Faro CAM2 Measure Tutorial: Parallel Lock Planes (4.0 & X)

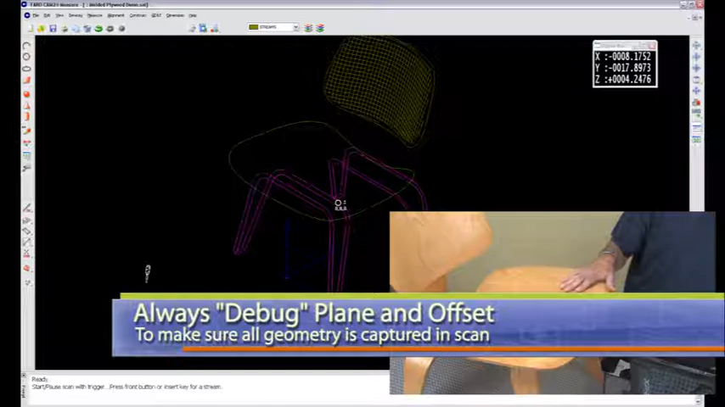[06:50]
you pick that you're going to start creating your lock planes from make sure those are all correct okay so now what it's asking for my lower left
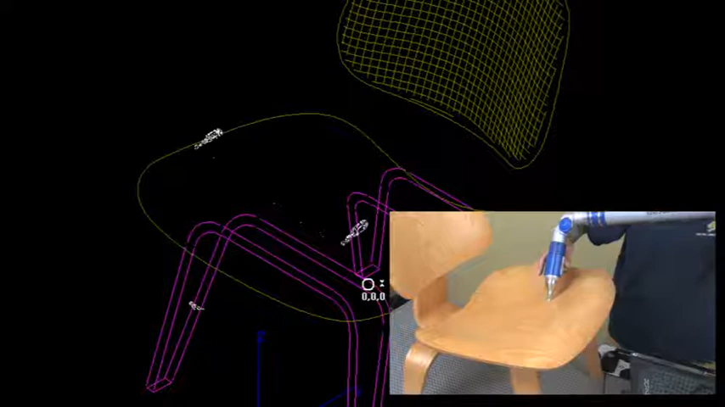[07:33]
it's tracking a point I'm just
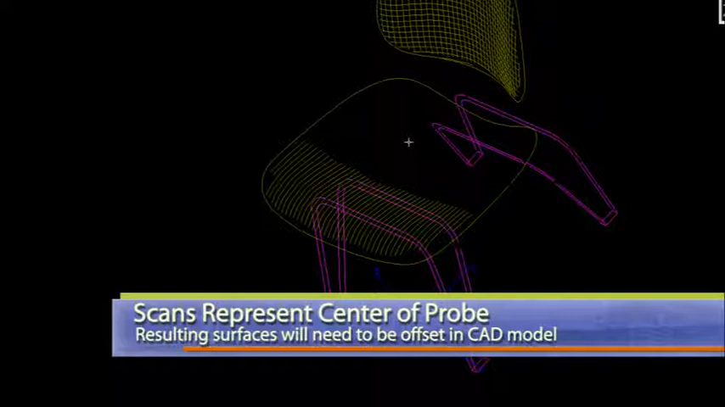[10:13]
which is totally fine what you have to do is when you I juice this out tell your CAD designer that you used a six millimeter